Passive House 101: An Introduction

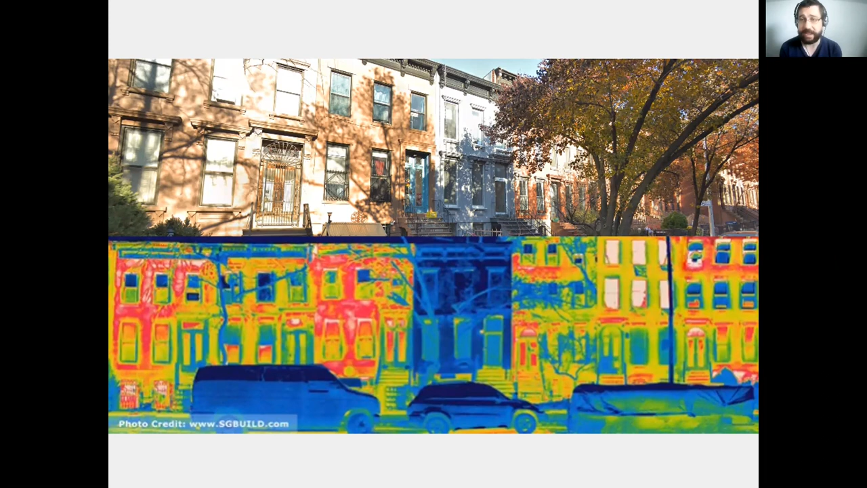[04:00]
That's all heat escaping from the buildings. That one in the center that's all blue, that's the one that was retrofitted to become a Passive House. And that's what, you know, on a thermal image in winter, we want a Passive House to look like. It's So what is Passive House?